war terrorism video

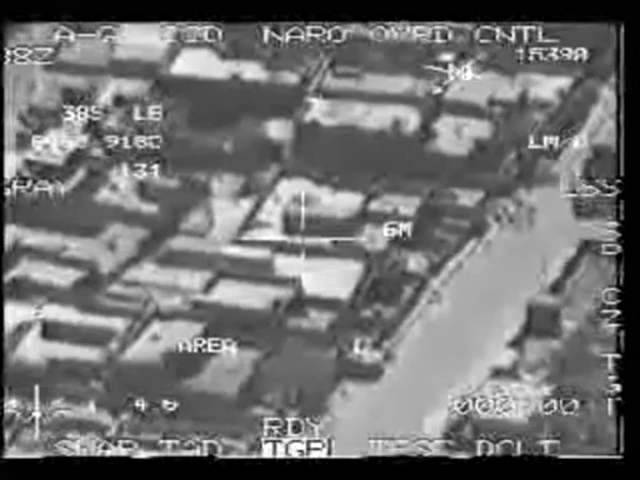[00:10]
I got numerous individuals on the road. You want me to take those out? Take them out.